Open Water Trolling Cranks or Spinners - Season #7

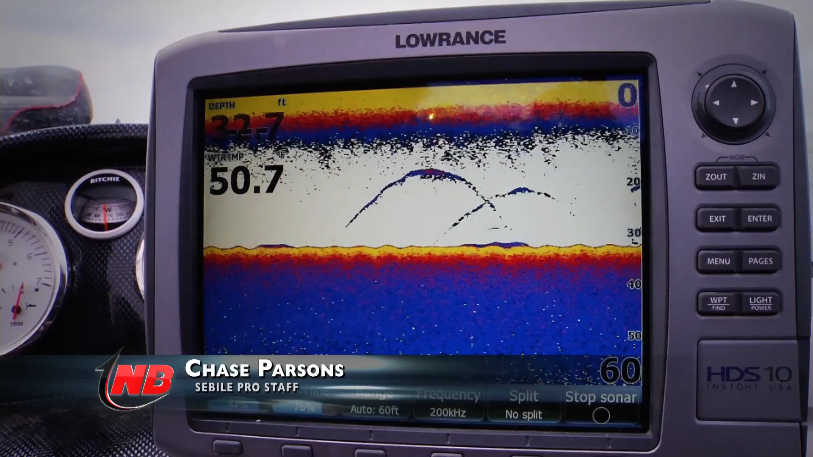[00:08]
In many cases these fish are suspended very high in the water column.